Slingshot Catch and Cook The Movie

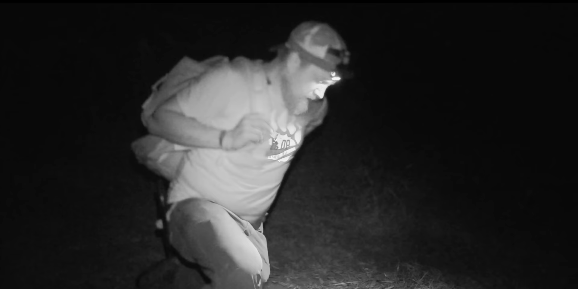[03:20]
but I keep seeing a rabbit up here, and I tried a shot yesterday at it with the sling bow and missed, so I think I'm going to go for a small walkabout before bed,
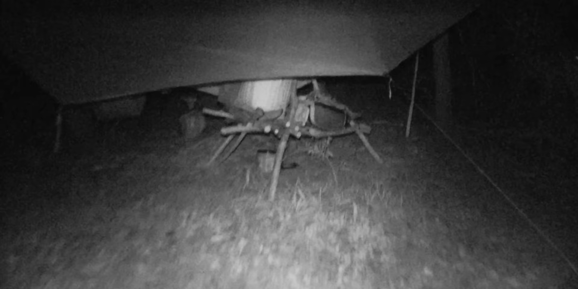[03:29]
and I had to tuck everything in before I leave because it's supposed to rain. See if I can't find that rabbit and take him down.
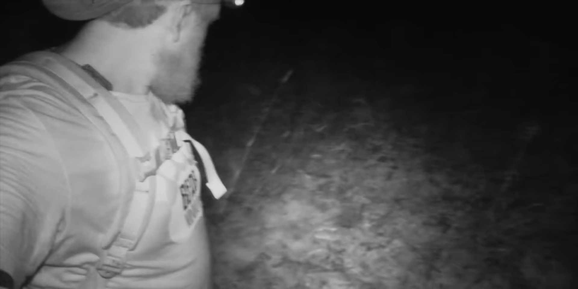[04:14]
Holy cow. That about stopped my heart.
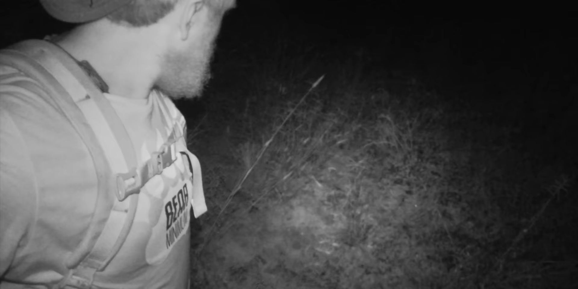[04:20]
I was 3 feet from him, and he started rattling, and I stepped back. I'm lucky. Good thing I got, like, ninja reflexes. Oh, my goodness. He didn't strike, but I took him out with the slingshot. There we go. That's going to be a catch and cook a rattlesnake with the simple shot hammer slingshot. Whoops. This is not the hammer. This is the torque.
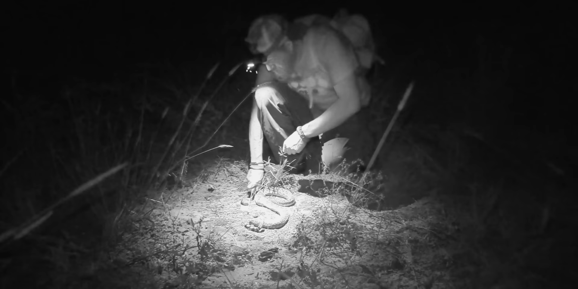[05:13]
Take off the head. Whew. Just thank God I wasn't bit.
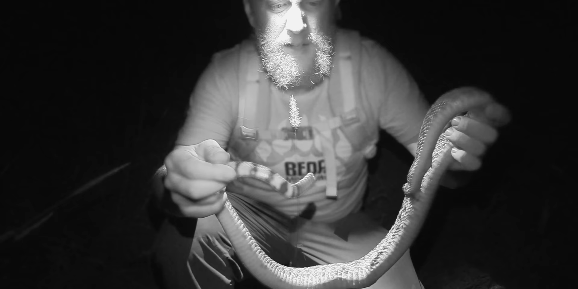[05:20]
I mean, he was cold, so he wasn't going far, and he didn't really start making any noise till I was right up on him.
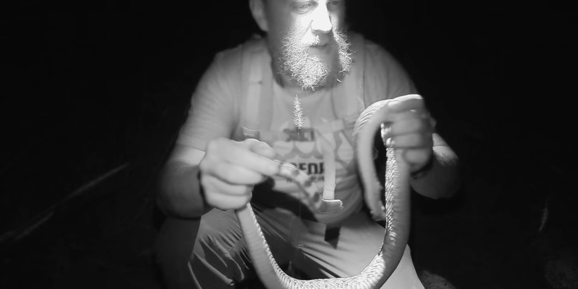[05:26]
And he was okay because he was cold, not to strike out at me. So I got myself some more food.
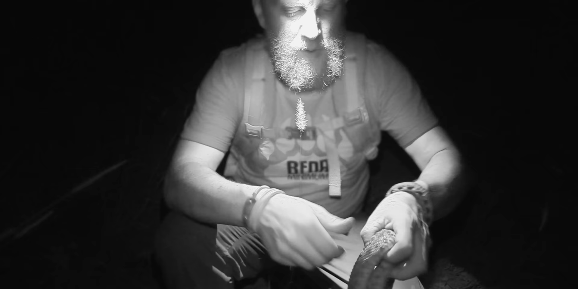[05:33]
What a beautiful creature. And I'm going to take and skin it out. And I will be able to make myself a rattlesnake skin.
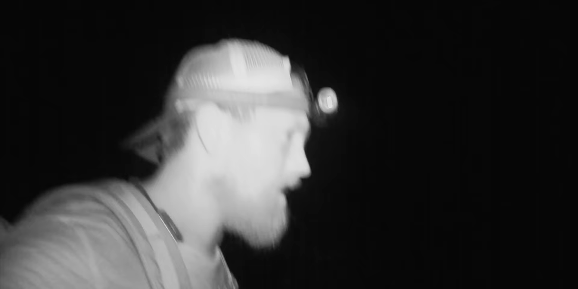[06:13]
Well, darn, big old miss on the rabbit. Wouldn't have that been epic if I had a rattlesnake and a rabbit all in one go.
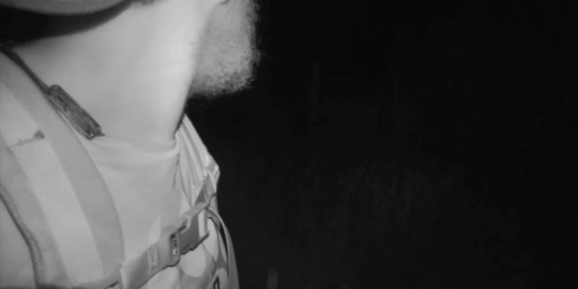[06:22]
Not done yet though, I still got some life left in me. I'm gonna keep making the most of this night and circle my way around back to camp.
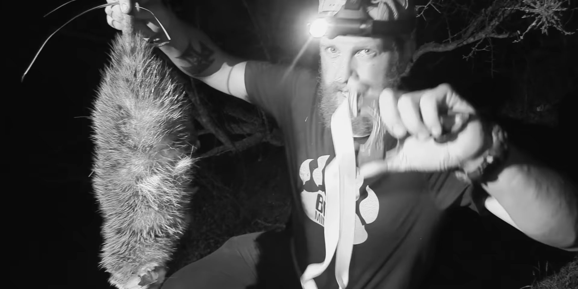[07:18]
It took me two shots, and then Chris showed up, and
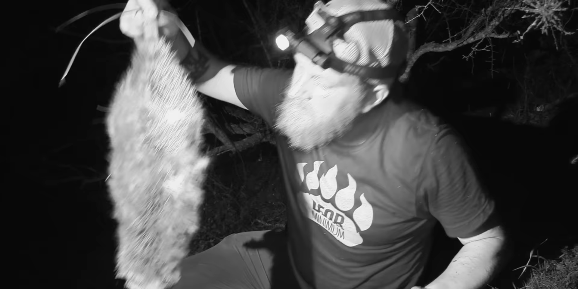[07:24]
it didn't smell bad. Chris showed up, and he was stuck up in the tree, so I had to use the snake grabber to snag him.
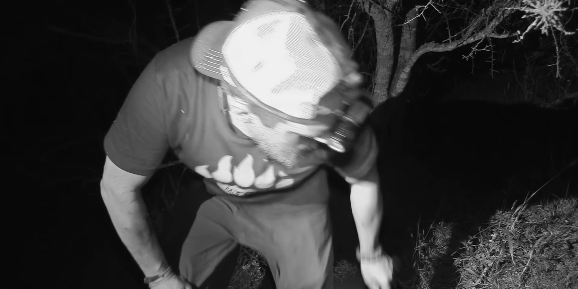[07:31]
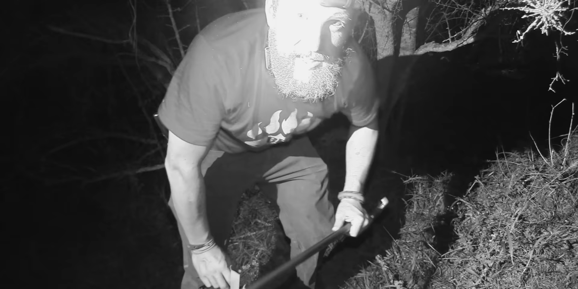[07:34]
And now we can eat something bigger and more substantial. I wonder what possum tastes like.
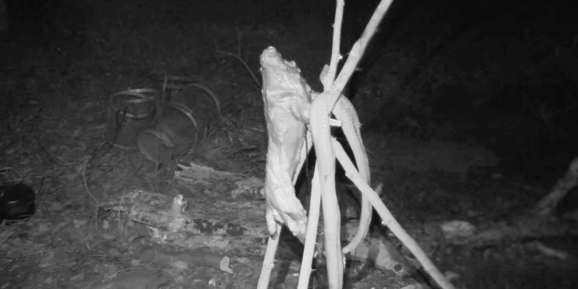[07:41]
All right, so rattlesnake and possum are on the cooks, gunned out, ready to go. This guy's only about the size of a rabbit, but a good, healthy, like, farm-raised rabbit. He's got a lot of fat on him, so that should make really good. I'm trying to decide whether I leave him over the fire to smoke or if I got to put him in a pot because it's supposed to rain.